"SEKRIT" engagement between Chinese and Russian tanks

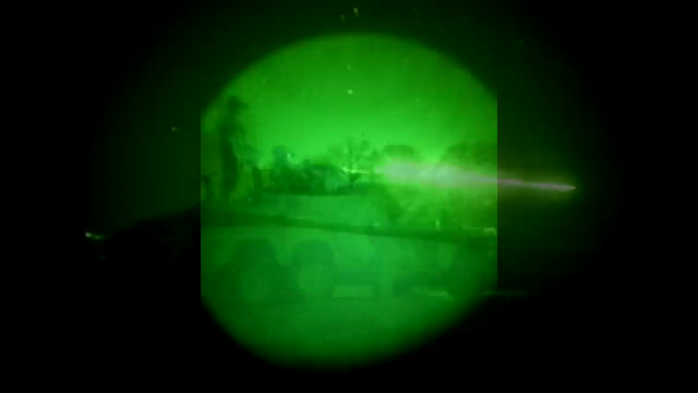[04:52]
and as such requires an infrared searchlight which gives away the tank's location.